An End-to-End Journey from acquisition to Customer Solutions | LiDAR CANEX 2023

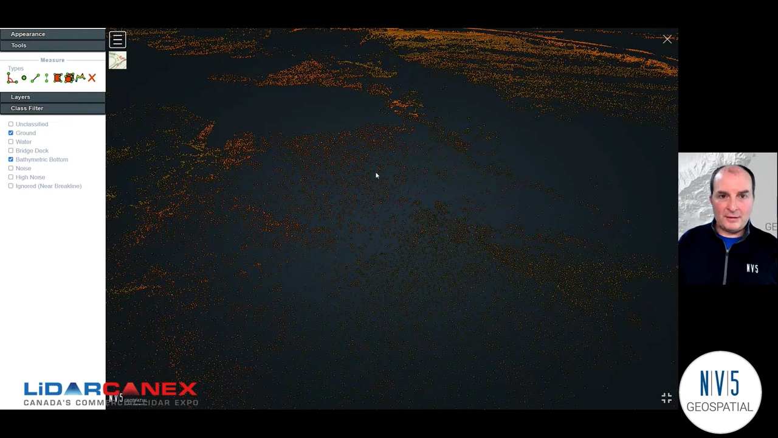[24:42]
And we can see the topo bathy bottom data combined with the ground at the points where there wasn't water above the surface here. So again, just a great example of what you can capture with LIDAR. And another example of what our data looks like when it's finished and we send it off to clients. I hope that gives you a good idea of what it looks like when we deliver finished LIDAR data and analysis to our clients.